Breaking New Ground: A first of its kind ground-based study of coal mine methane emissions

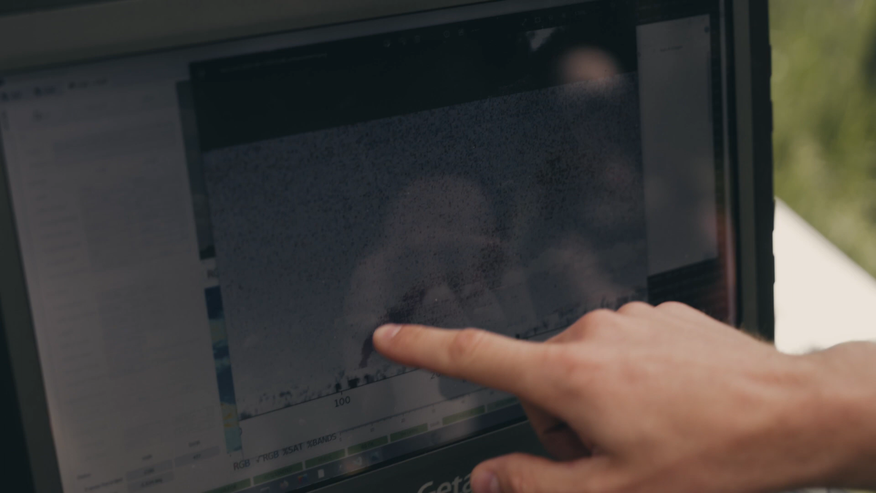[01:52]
This is the methane bloom, the red one here, coming out of the ventilation shaft which is black in this image.